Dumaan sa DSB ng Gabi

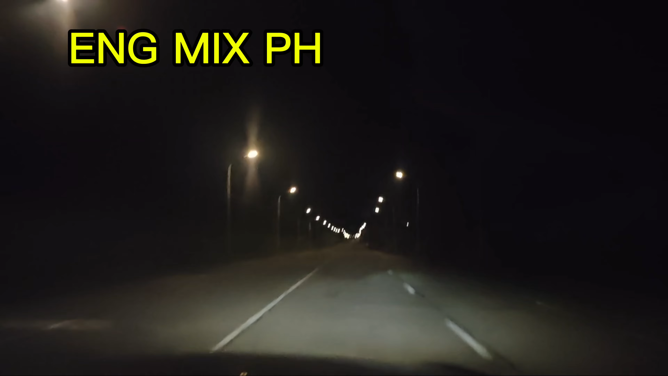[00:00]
Hello guys, papunta kami ngayon nandun Salvador, Benidicto. Gabi pala kami dumahan dito Pakita nyo ngayon yung mga postures sa kalsada ito yung mga straight flight guys Pakita mo yung driver Ayan Ito yung driver namin Ayan, okay